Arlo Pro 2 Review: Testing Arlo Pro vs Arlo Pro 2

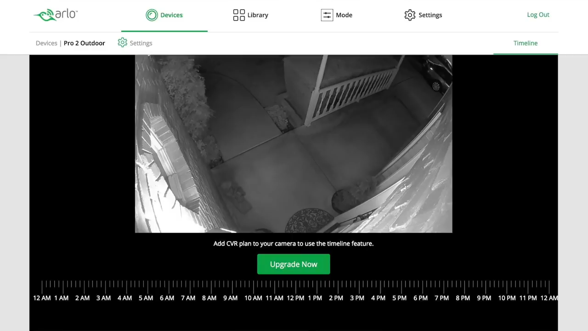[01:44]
So the third main difference with the Arlo Pro 2 is the zone detection.